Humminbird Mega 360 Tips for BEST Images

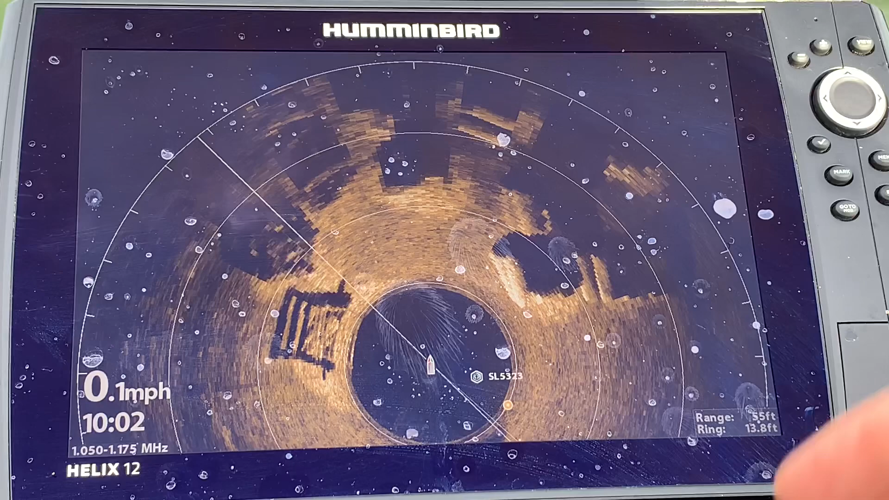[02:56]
On screen: speed 0.1 mph
and six was pretty darn good however one is going to give you the best images so let's hit our menu button.
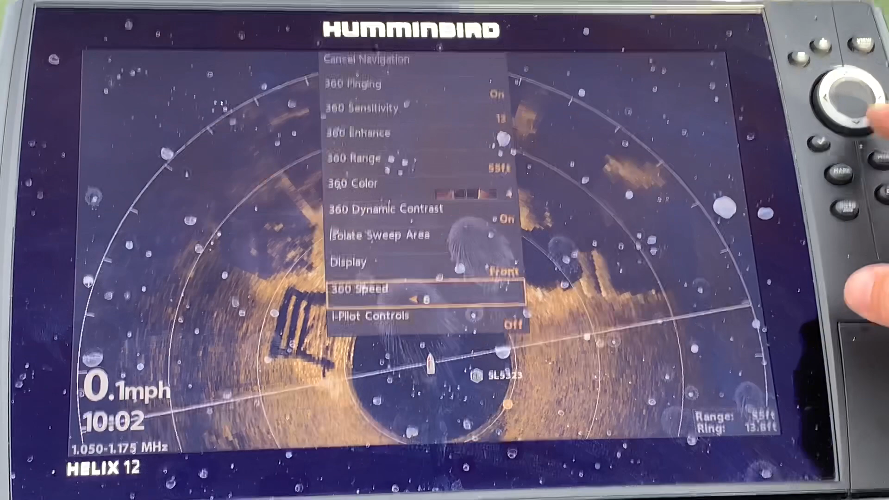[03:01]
On screen: speed 0.1 mph
Let's go back to one and we will compare we'll exit out of that and this is a really cool shot of cribs and pipes and you can see some of the cribs are on a little harder bottom area it's a little wider underneath same
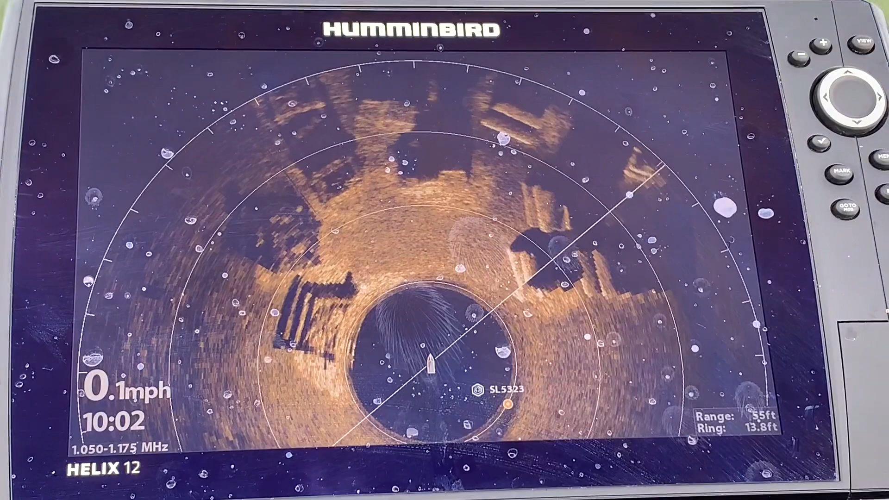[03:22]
On screen: speed 0.1 mph
with over here the pipes are on a little bit harder bottom area. A few tips on your Mega 360 as always if you find this video helpful like share subscribe is always appreciated.
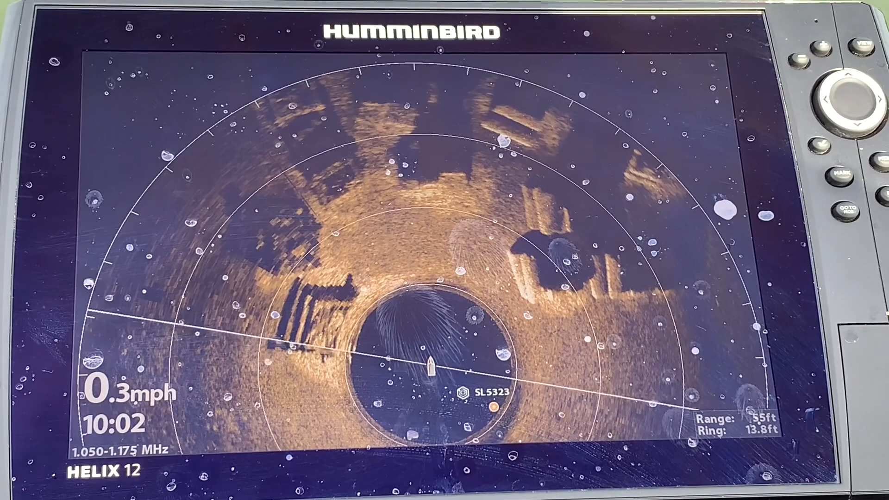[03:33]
On screen: speed 0.3 mph
The Mega 360 has rings that automatically adjust depending on the range you set.
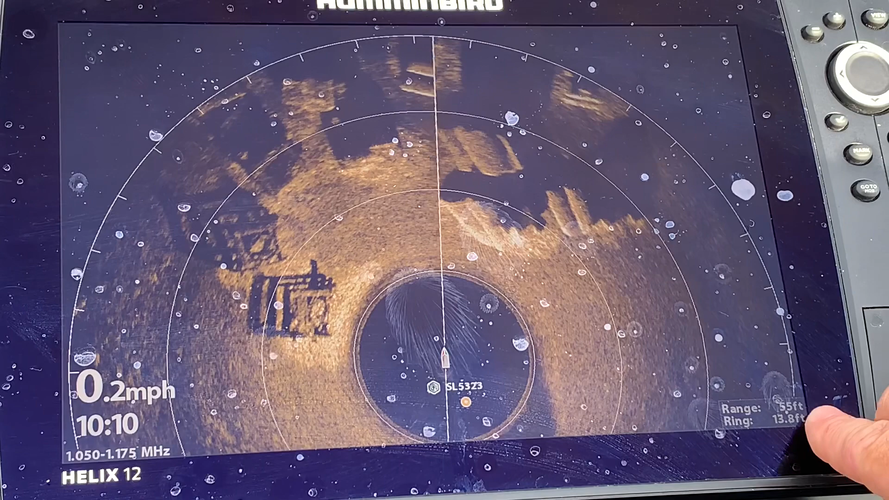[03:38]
On screen: speed 0.2 mph
I'm currently at 55 feet so this first ring
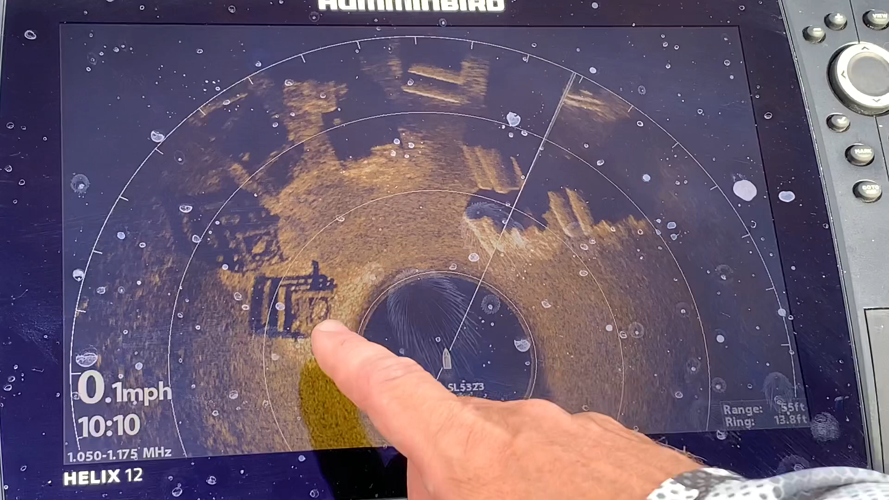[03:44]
On screen: speed 0.1 mph
here is at 13.8 feet so this would be 26 feet and
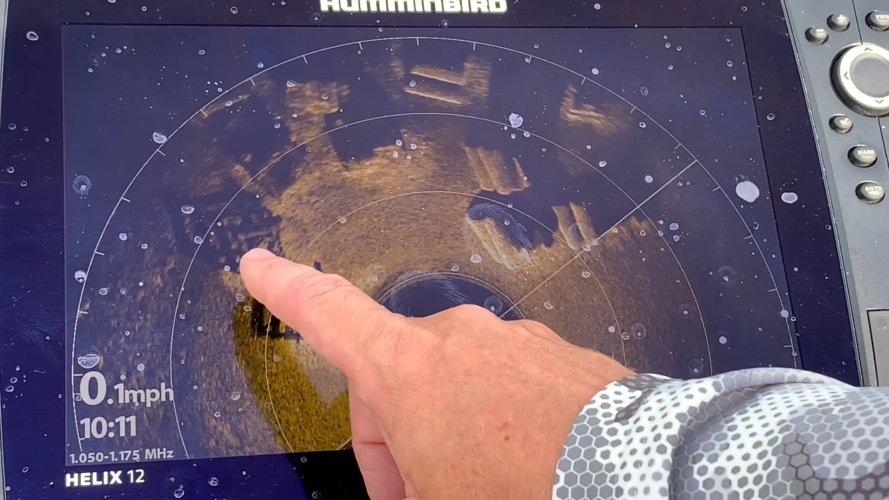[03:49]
On screen: speed 0.1 mph
this would be roughly 40 feet so you know roughly how far to cast.
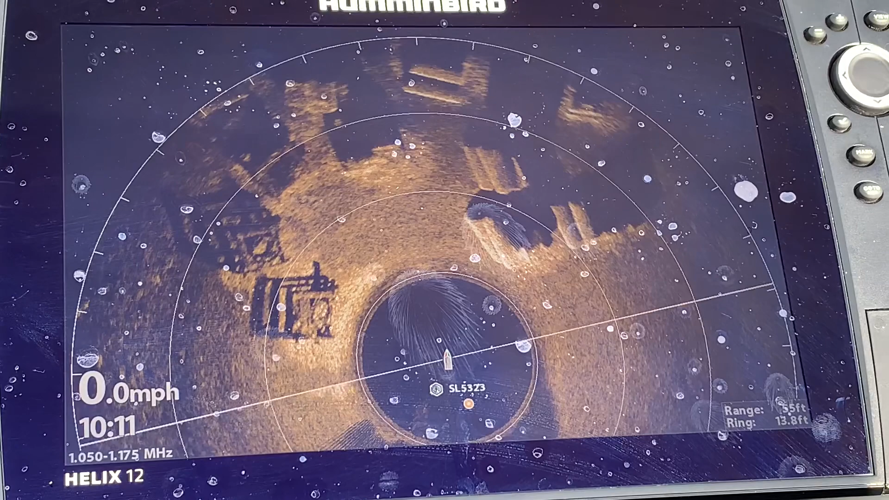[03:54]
On screen: speed 0.0 mph
If you take your rod and keep in mind that the Mega 360 transducer is always facing forward it is independent of the trolling motor.
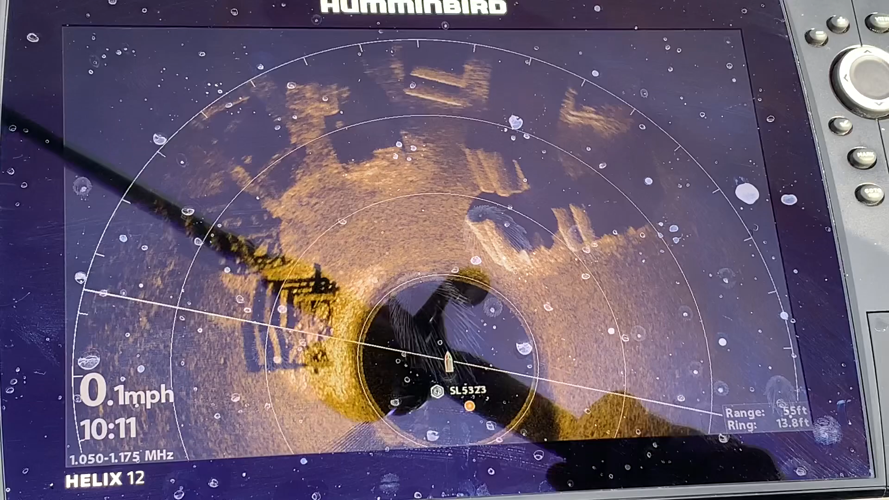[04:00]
On screen: speed 0.1 mph
If I want to cast to these cribs over here I am going to aim it on that angle there and if I wanted to cast let's say to
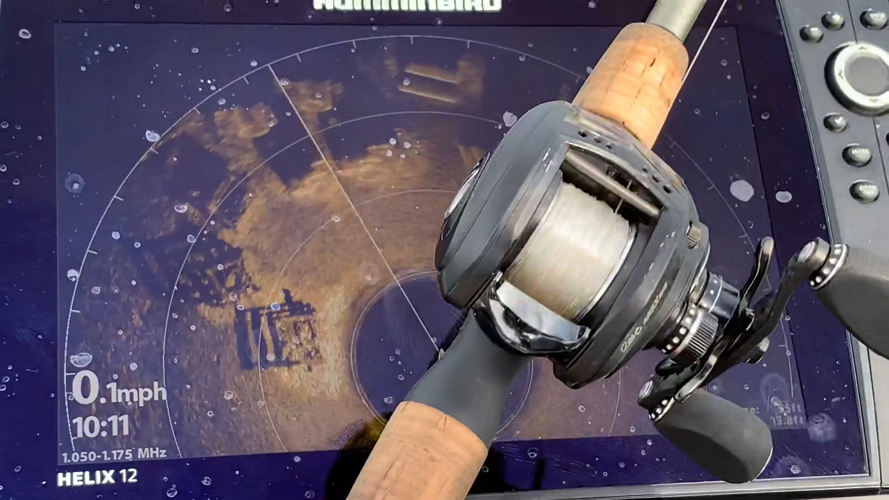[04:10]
these pipes over here I aim it on that angle and accordingly to wherever you want to cast I can aim there and you always know the direction to cast and the distance to cast which is super helpful.
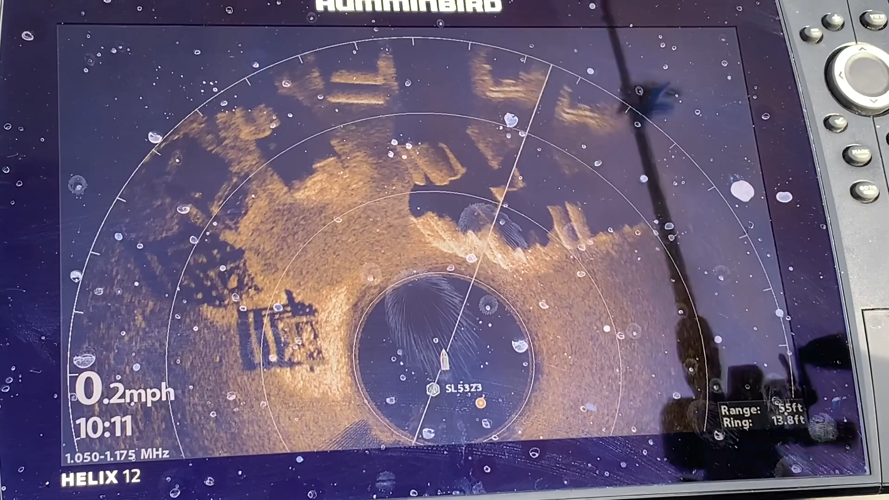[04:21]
On screen: speed 0.2 mph
It never ceases to amaze me some of the incredible
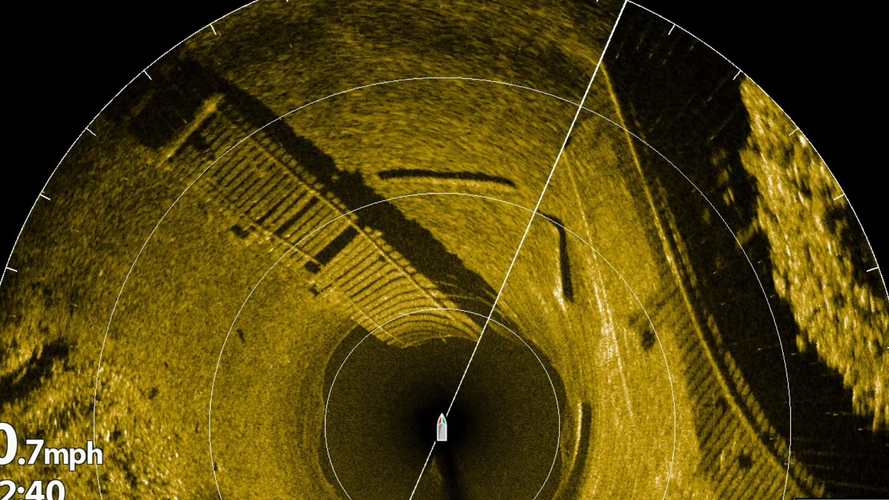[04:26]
detailed images that you will come across while using your Mega 360.
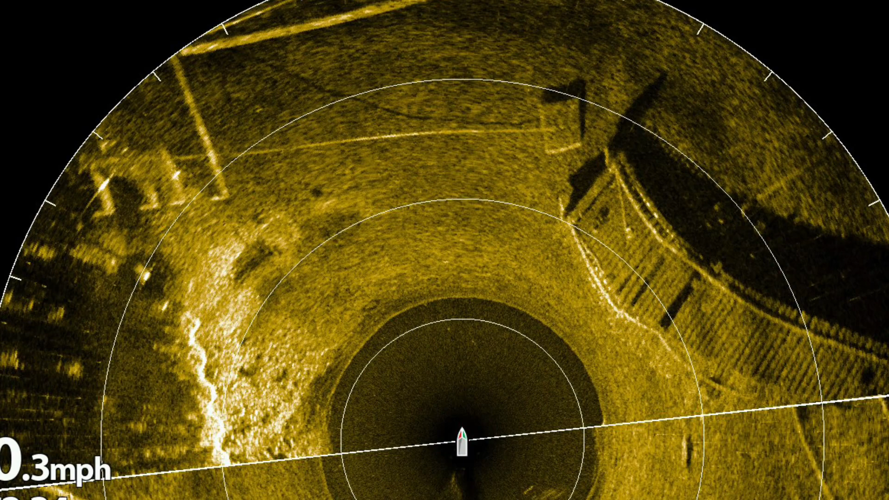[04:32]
I suspect it was a catwalk or suspending bridge. You can see fish above it in the down imaging shot.
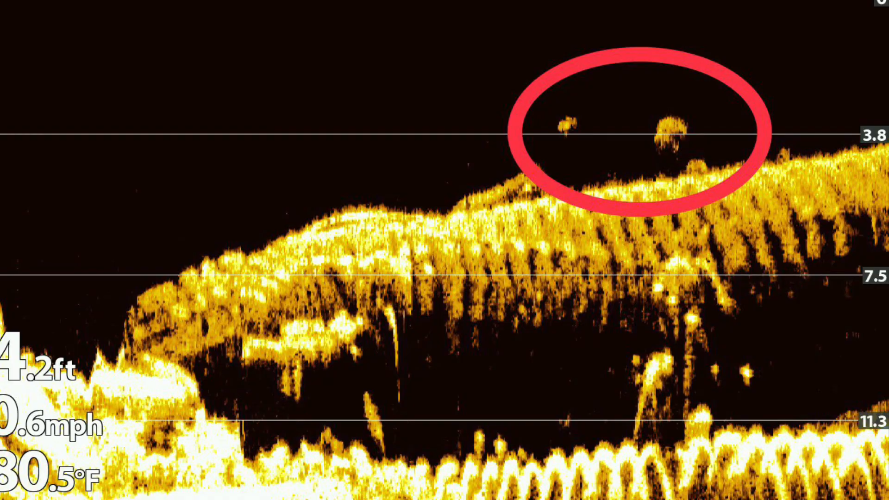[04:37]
Here's a very cool picture of some kind of underwater bridge.
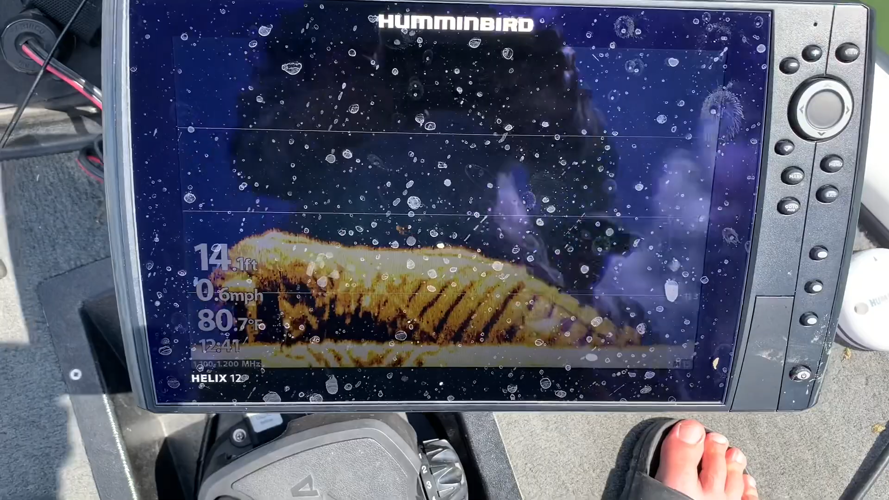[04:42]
On screen: depth 14.1 ft, speed 0.6 mph
You can see it up here on the Mega 360.
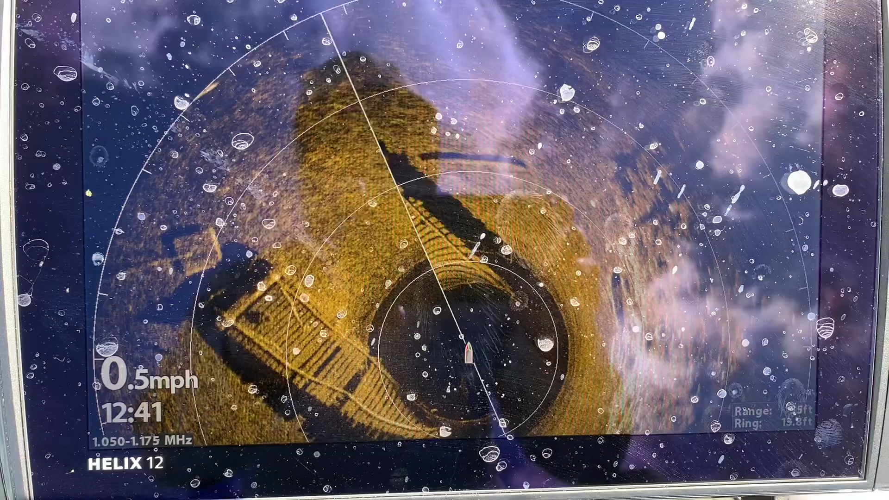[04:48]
You can even see it with some missing planks and you can see the tail end of it and you can see underneath it with the down imaging.